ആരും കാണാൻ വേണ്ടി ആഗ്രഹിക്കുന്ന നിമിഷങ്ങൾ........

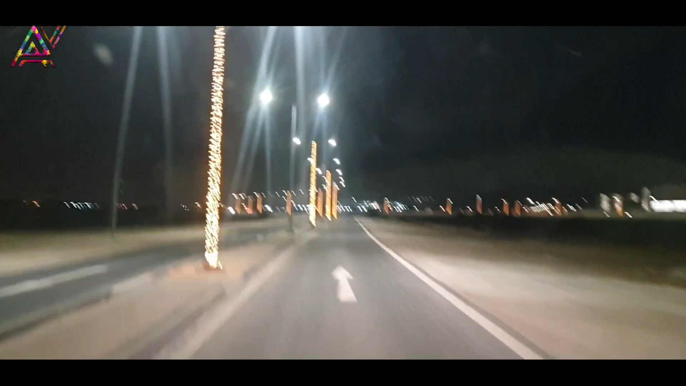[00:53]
അടിപൊളി എന്താ പറയുക, അടിപൊളി ലൈറ്റിംഗ് സംവിധാനങ്ങളും അതുപോലെ തന്നെ ഒരു പെട്ടെന്ന് ഞമ്മൊരു ആർക്കും ഒന്ന് ആകർഷിക്കാൻ പറ്റുന്ന രീതിയിലുള്ള ഗ്രാഫിക്സ് ഇവിടെ ചെയ്തിട്ടുണ്ട്.